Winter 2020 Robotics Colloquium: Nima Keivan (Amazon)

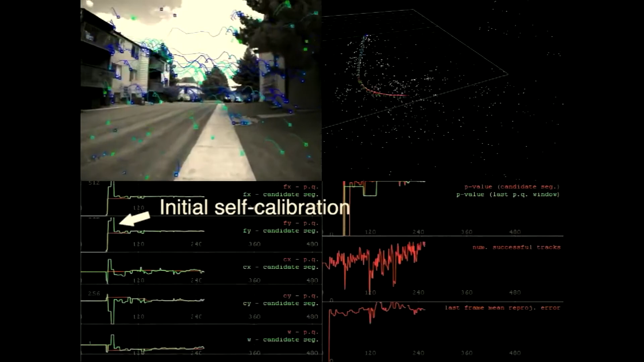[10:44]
And we thought that wasn't quite right. So we wanted to get rid of the motion capture.
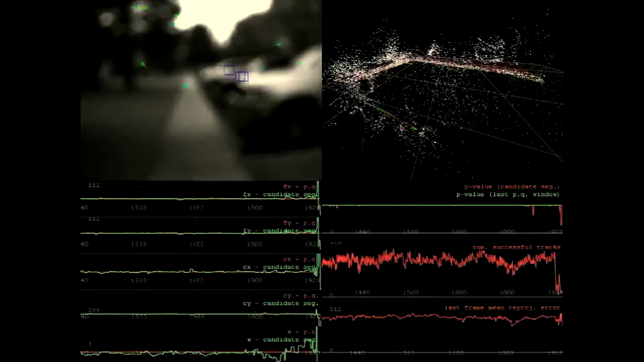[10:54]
And that took us pretty quickly to visual inertial slam. Visual, I don't need to convince you guys of that.
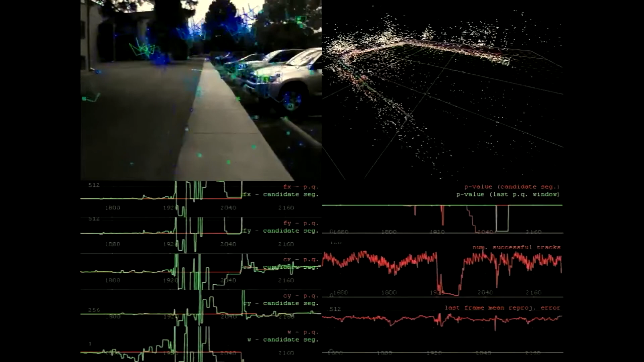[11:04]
But the inertial part was important because just of what we were doing. When we were doing back flips or when we were at the top of the loop, the loop. There would be times where we would need to carry over pose with inertial information.
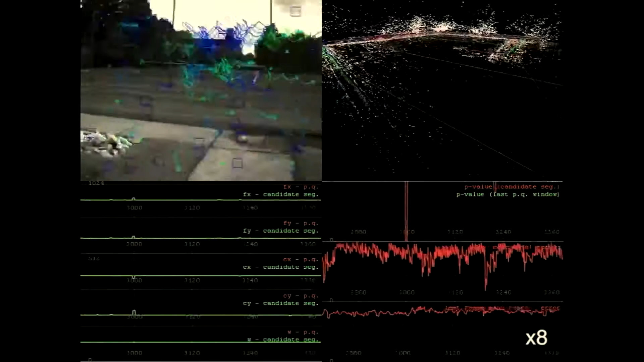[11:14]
And I already spoke about the work to recalibrate senses on the fly.
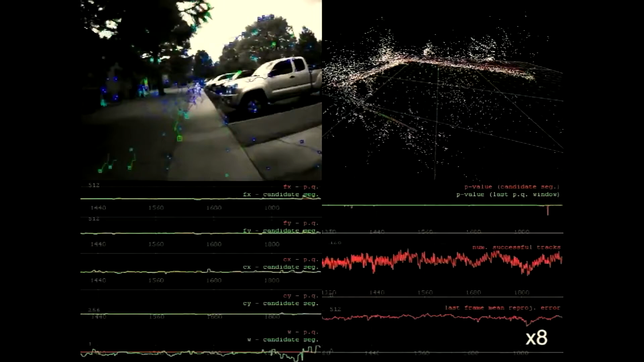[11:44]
And it made it easier to do things like detect calibration failure. Like in this video, a severe change in focal length.
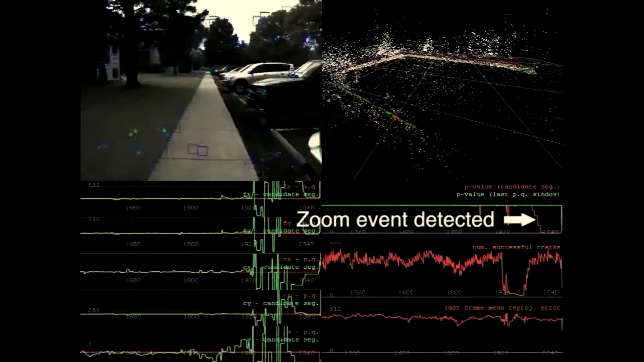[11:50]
And go back in time and fix the pieces of the puzzle that were affected by that change. Because they were no longer locked in a prior.
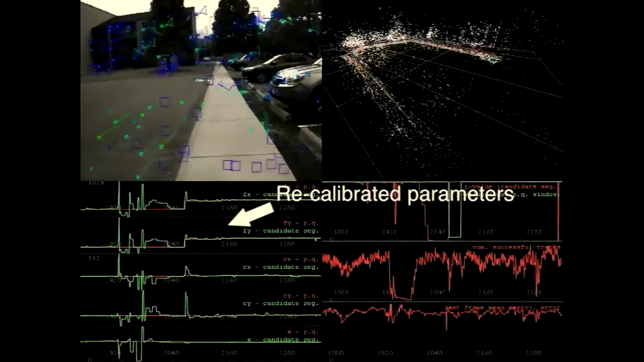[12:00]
So this was a self-calibration framework that we worked on as part of the second half of the PhD.
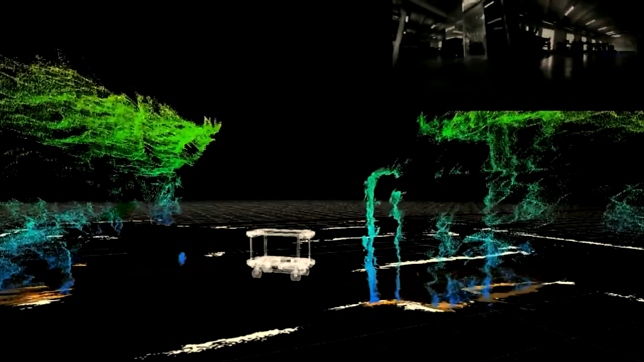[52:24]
can help when the explanation is required but is not predicted ahead of time.
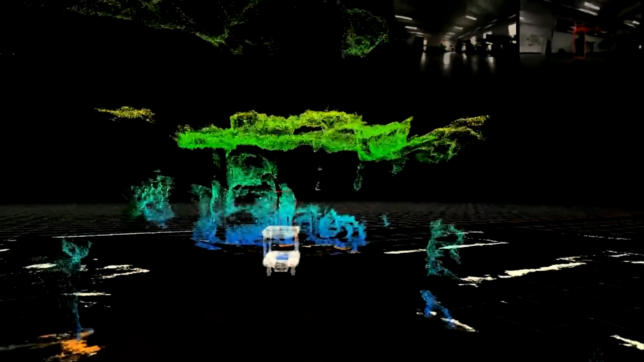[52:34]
The raw data here is all the sensory input. Are you seeing anything as an output of a state estimator, which is the car?
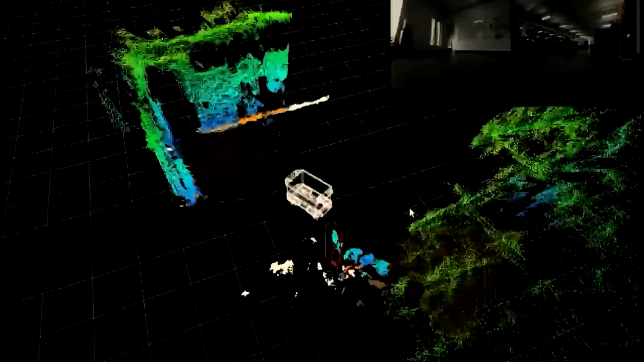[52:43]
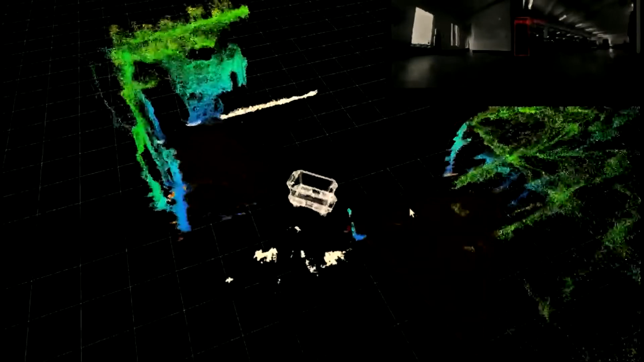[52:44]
You're seeing the state estimation for the vehicle, yes. Yes.
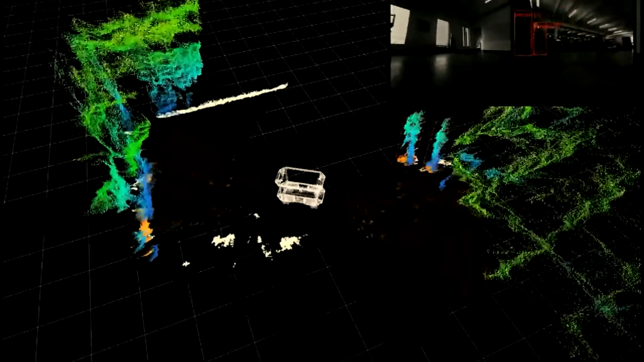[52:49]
And there's object detection and sort of segmentation going on. So we've come a long way since this moment.